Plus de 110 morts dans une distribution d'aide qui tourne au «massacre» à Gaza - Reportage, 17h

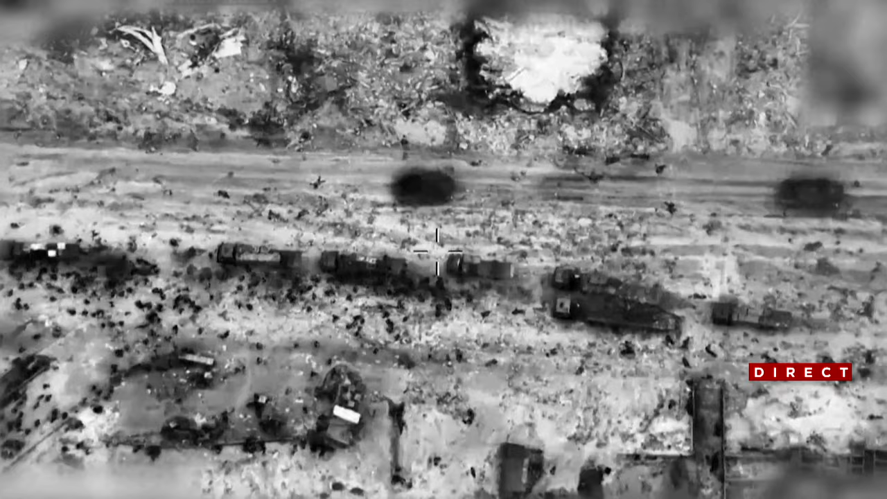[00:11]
Ça se passe à l'aube, à l'ouest de la ville de Gaza. Des milliers de personnes affluent vers une trentaine de camions d'aide humanitaire. Selon des témoins, les militaires israéliens postés à proximité pour protéger le convoi d'aide ont ouvert le feu sur la foule.
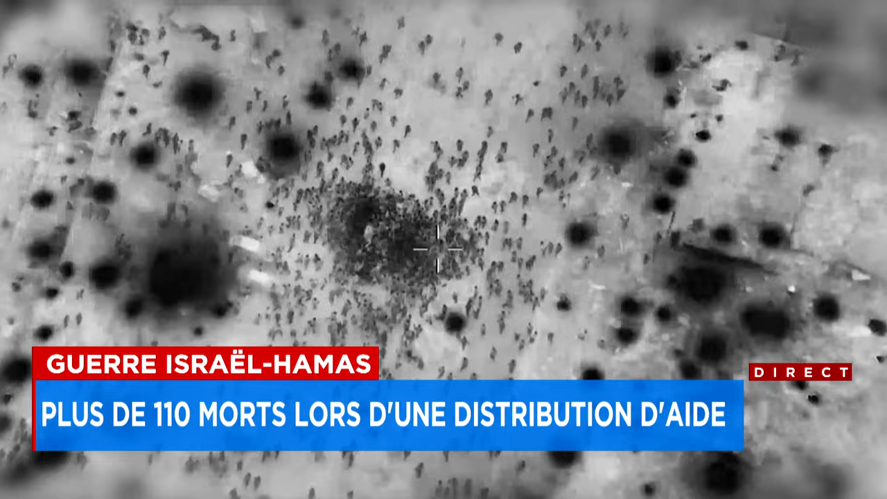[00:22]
Ils cherchaient à s'emparer de ce que transportaient les camions. Il y a eu bousculade, des tirs et dans la panique, des gens renversés par les camions.